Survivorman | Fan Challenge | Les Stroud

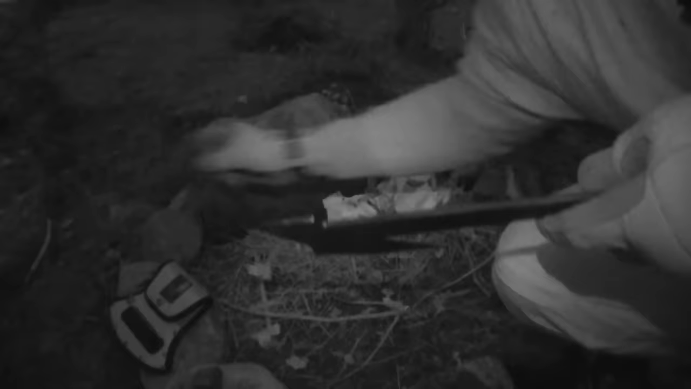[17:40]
Try this again tomorrow night and I'll give him some tips. And you kind of have to go through a night like that to understand why you want to take care and make sure you're covered the next time you have to spend a night out in the wilderness alone.
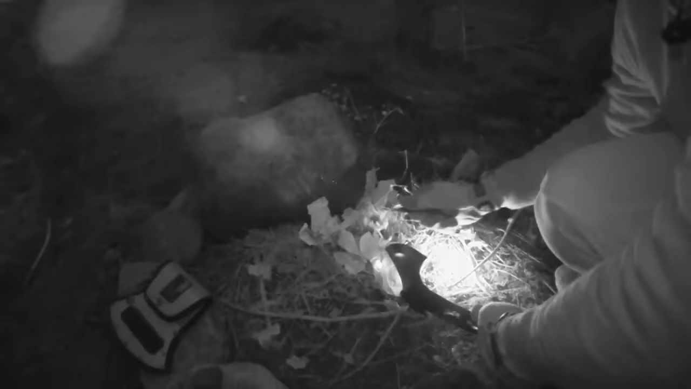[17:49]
Well, I'm getting a lot more sparks now that Les told me to use a blade.
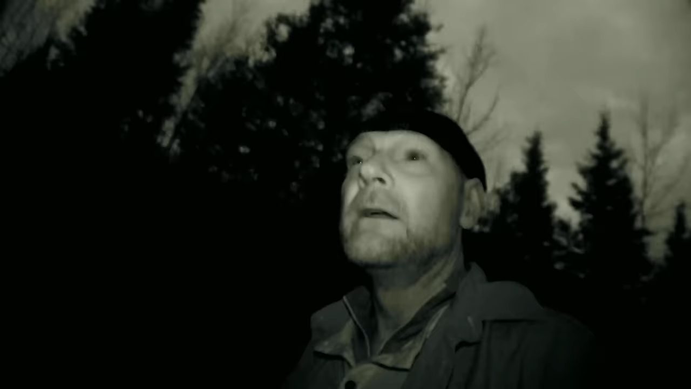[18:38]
It's great because I know that inside that survival kit there should be some matches.
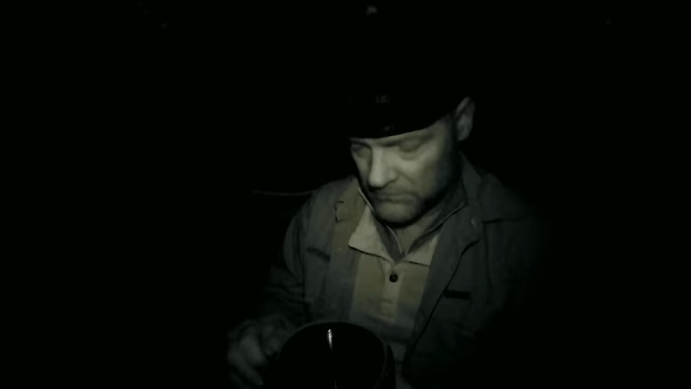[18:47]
The moon's starting to come out. It's incredible actually how bright it is.
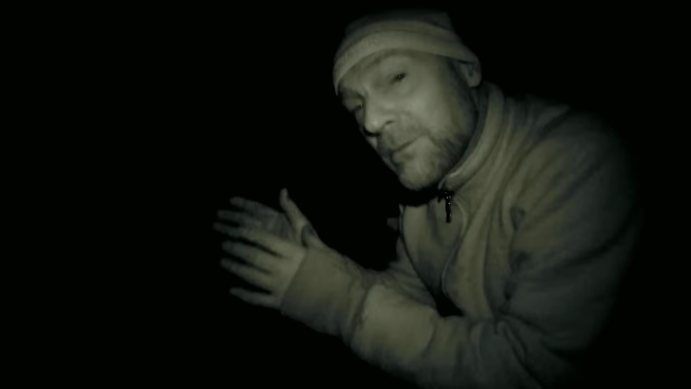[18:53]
Sometimes that can make you feel more comfortable because you can see a bit. Sometimes it freaks you out because you can see a bit.
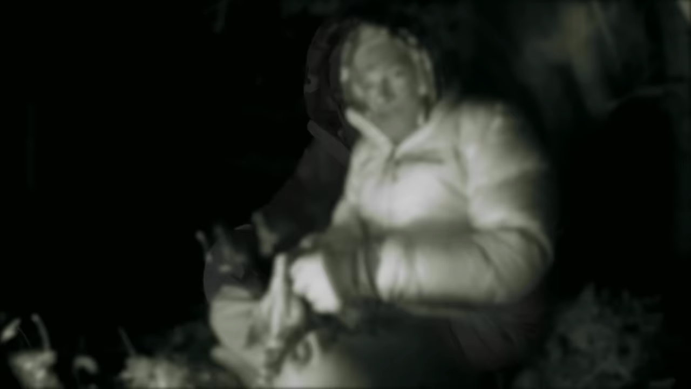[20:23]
actually there's one of those emergency, I call them space blankets inside the survival kit. So I took it. Wrapped around me. Wrapped my rain poncho around me.
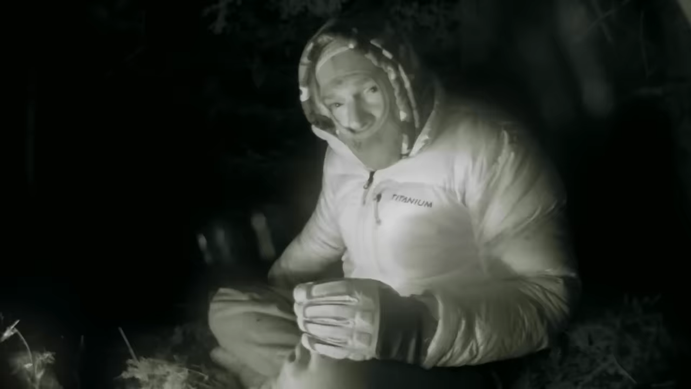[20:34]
And the fire. The fire died. I fell asleep. And still.
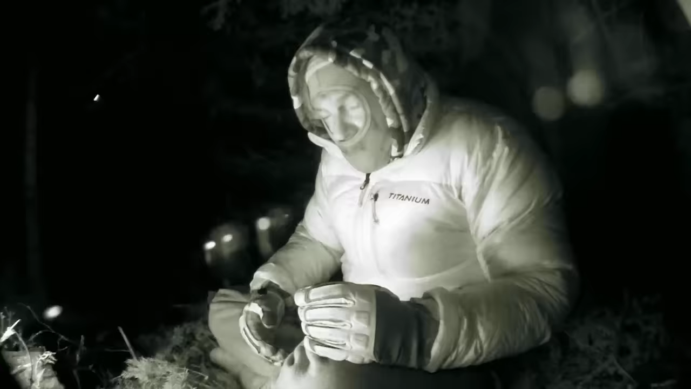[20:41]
All wrapped up this way. I still woke up with a horrible chill right down my spine.
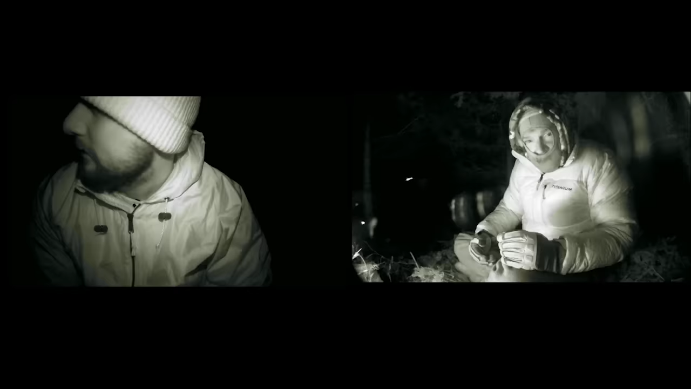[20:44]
Just like, oh. And had to get up and stoke the fire.